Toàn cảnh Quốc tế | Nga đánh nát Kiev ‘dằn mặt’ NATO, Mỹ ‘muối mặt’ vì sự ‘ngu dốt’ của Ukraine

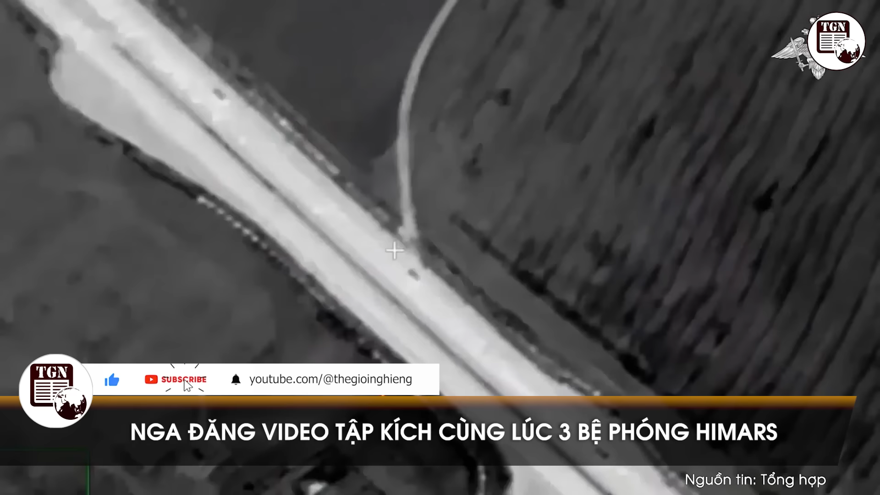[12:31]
Phía Nga vừa công bố video UAV theo dõi ba xe phóng Himach của Ukraine đến nơi ẩn nấp, chỉ điểm cho tên lửa đạn đạo Iskander tập kích mục tiêu.
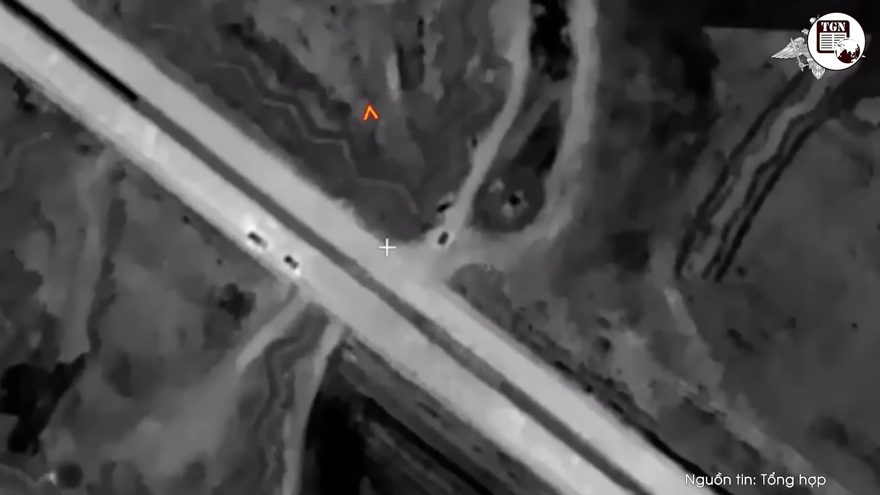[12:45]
lực lượng tên lửa và pháo binh Nga đã phá hủy ba bệ phóng pháo phản lực Himach do Mỹ sản xuất, hạ khoảng 10 chuyên gia nước ngoài đang bảo dựng chúng.
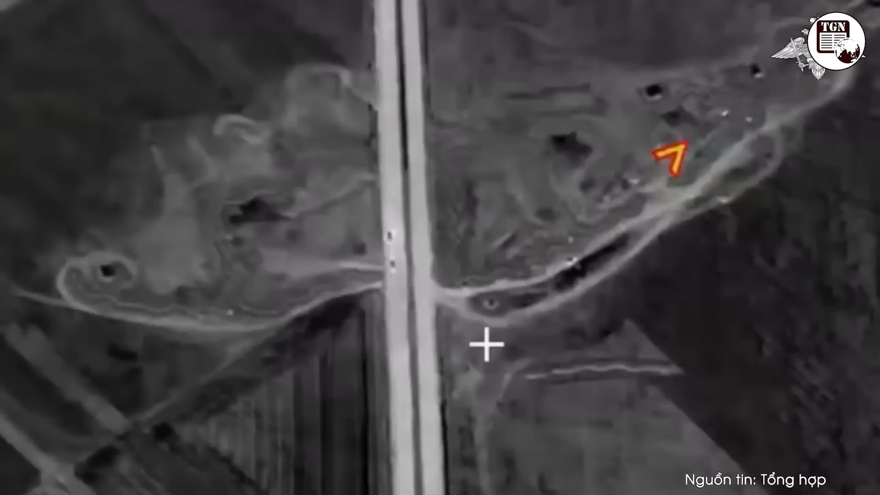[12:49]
Video được công bố sau đó cho thấy UAV trinh sát tầm cao Nga sử
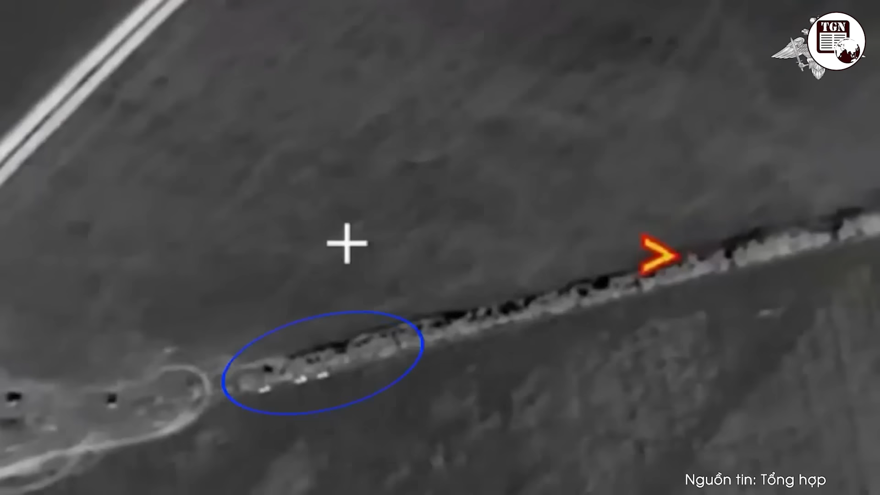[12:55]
dụng cảm biến ảnh nhiệt để theo dõi các xe phóng đạn của tổ hợp Himach di chuyển trên đường cao tốc trước khi
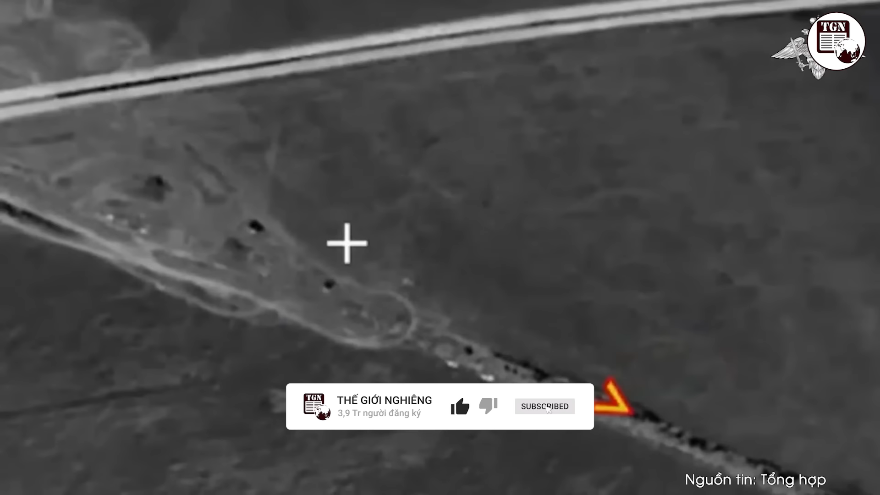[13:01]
tiến vào địa điểm trú ẩn ở vạt rừng Lanklapaya thuộc tỉnh Kherson.
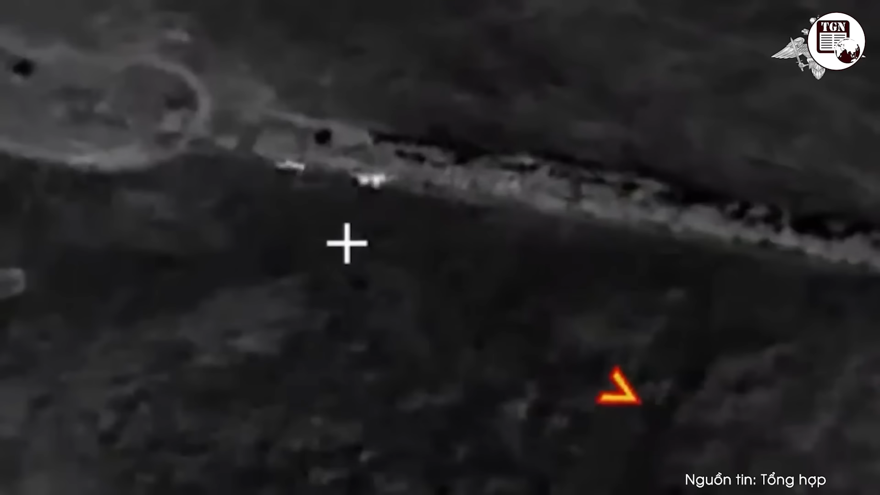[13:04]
Lực lượng Nga quyết định tung đòn tấn công bằng tên lửa đạn đạo Iskander-M sau
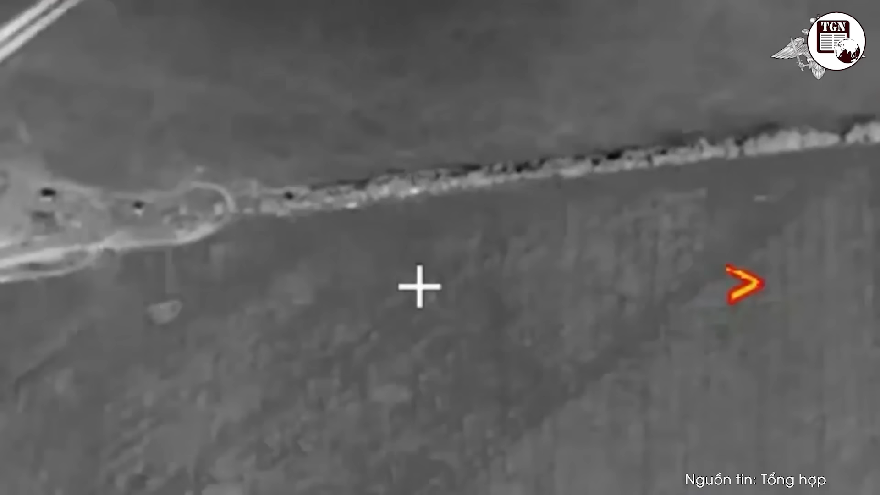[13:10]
khi xác định được cả ba mục tiêu đã nằm yên vị tại nơi ẩn nấp. Quả đạn dường như phát nổ trên không để tăng tối đa hiệu quả sát thương,
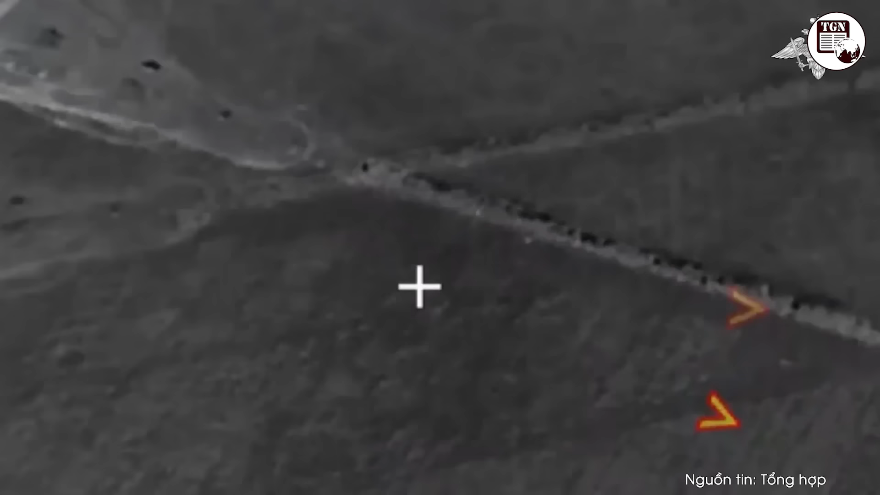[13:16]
khiến quầng lửa, sóng xung kích và mảnh văng chùm xuống khu vực,
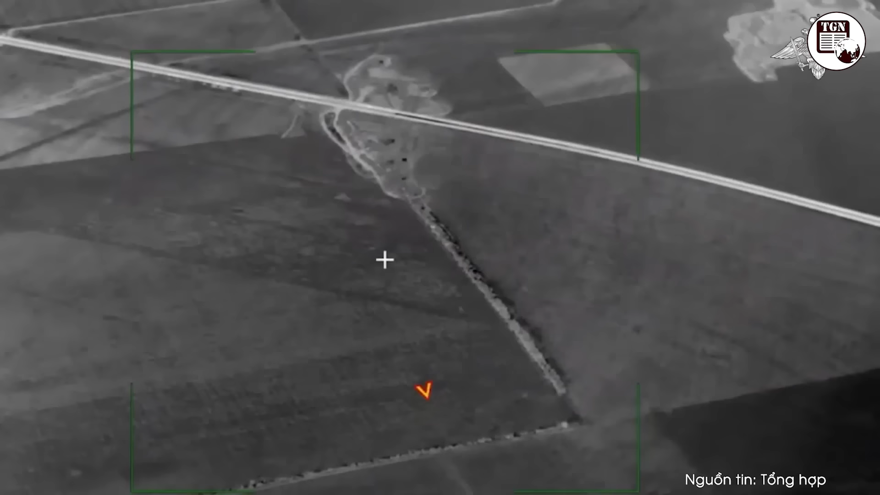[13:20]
đam cháy lan rộng và thiêu dụi cả vạt rừng,
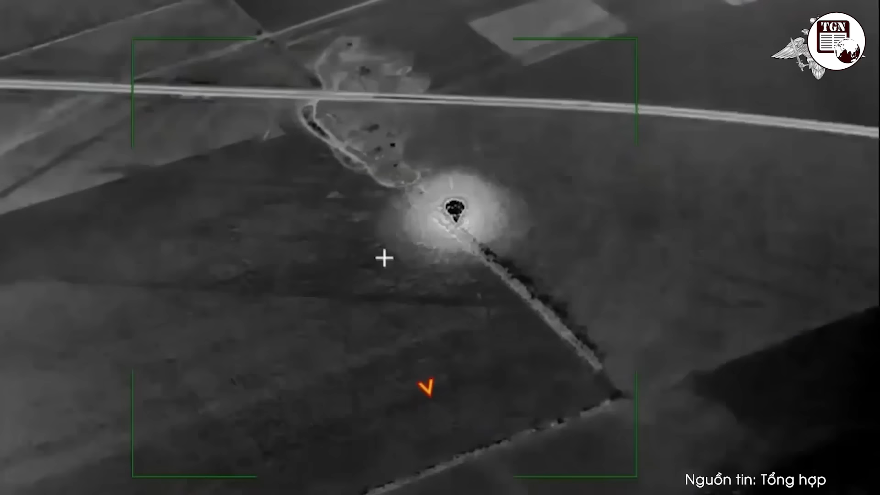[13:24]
trong khi hai ngọn lửa lớn tiếp tục cháy ở khu vực đặt các mục tiêu được cho là bệ phóng Himach.
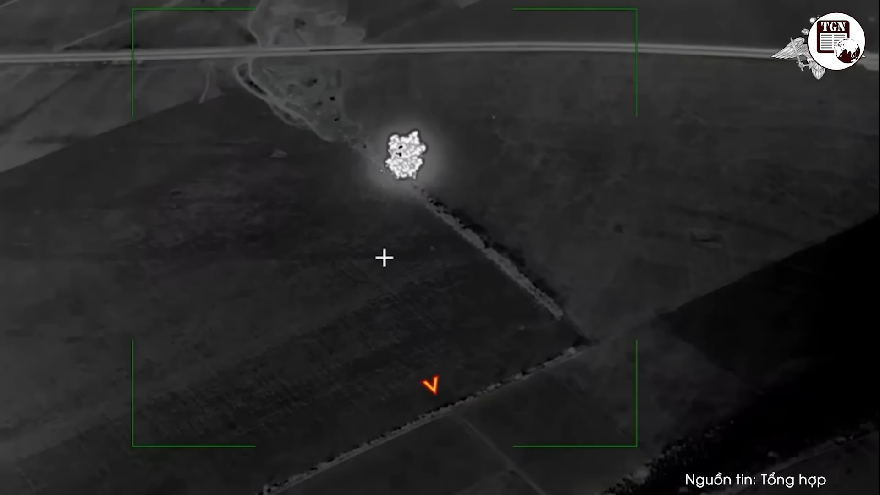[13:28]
Quân đội Ukraine chưa bình luận về thông tin.
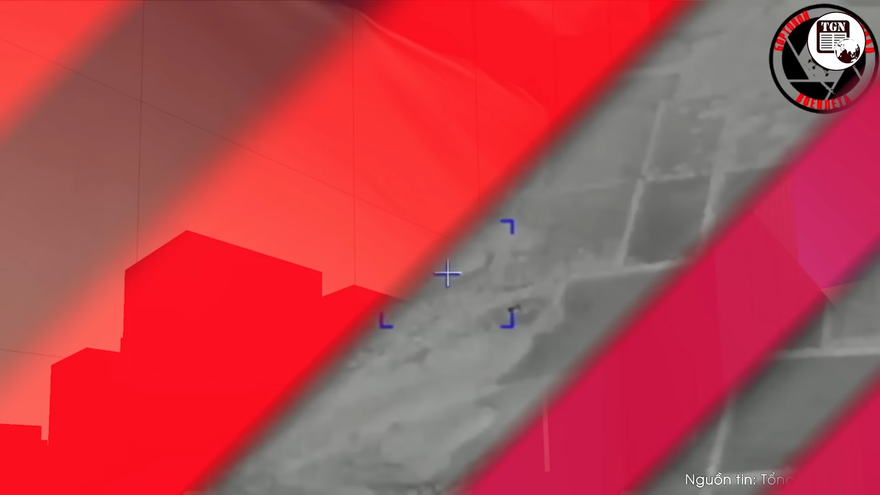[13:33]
Truyền thông Nga vừa công bố một đoàn video và cho biết bốn quả bom chùm RBK-500 đã đồng loạt được thả
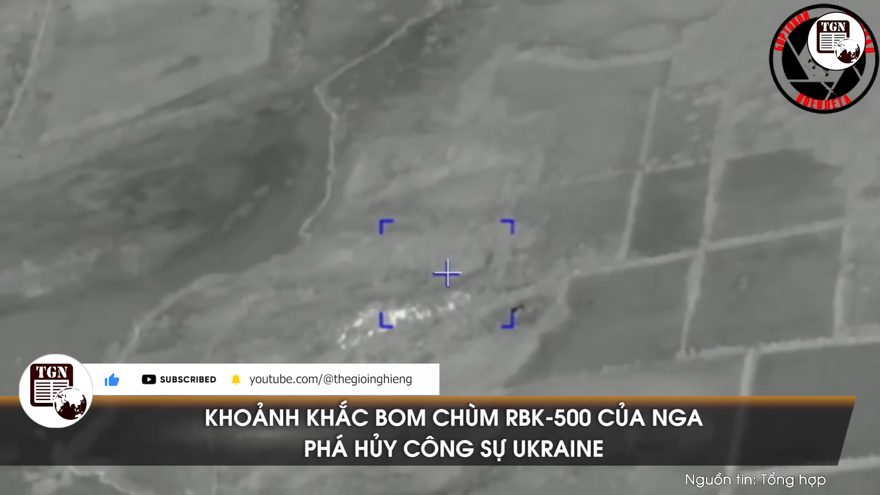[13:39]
xuống các mục tiêu quân sự của Ukraine trong khu vực diễn ra chiến dịch quân sự đặc biệt. Báo cáo của Bộ Quốc phòng Nga cho biết vụ tập kích đã dẫn đến tổn thất to lớn cho lực lượng Ukraine về nhân lực và khí tài quân sự. Video do Bộ Quốc phòng Nga công bố được quay bằng thiết bị bay không người lái UAV có gắn camera ảnh nhiệt, cho thấy sức hủy diệt kinh hoàng của bốn quả RBK-500 phá hủy một diện tích rộng lớn cứ điểm của phía Ukraine.
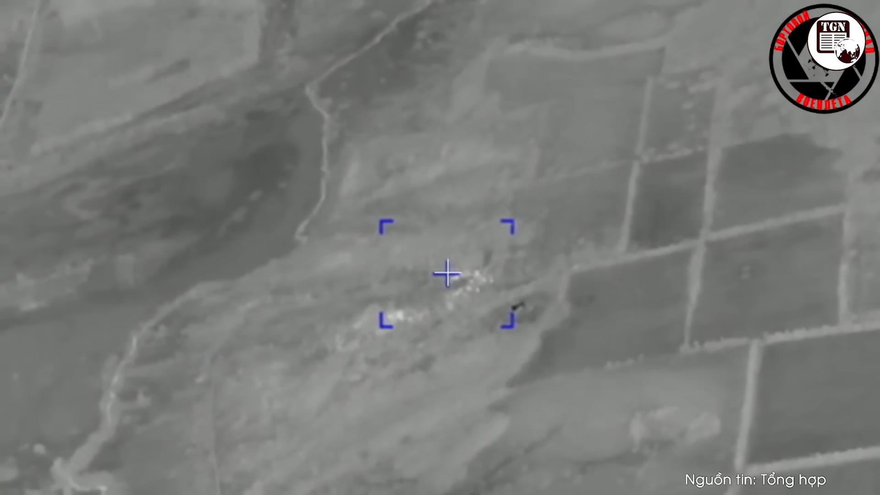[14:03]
Hiệu quả của những trận oanh kích như vậy được giải thích không chỉ bởi sức mạnh của loại đạn, mà còn bởi tính chính xác của việc sử dụng chúng nhờ tích hợp mô đun UMPC.